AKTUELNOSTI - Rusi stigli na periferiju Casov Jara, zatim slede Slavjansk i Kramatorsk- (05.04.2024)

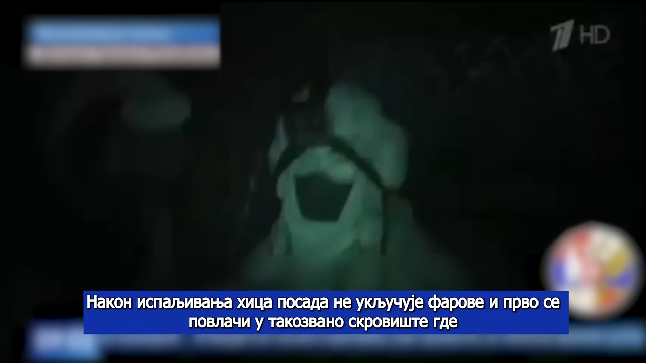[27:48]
Отстрелявшись, экипаж, не включая фары, сначала уходит в так называемый отстойник, где нужно переждать, прежде чем возвращаться на базу. Если враг все-таки засек боевую машину и следил за ней,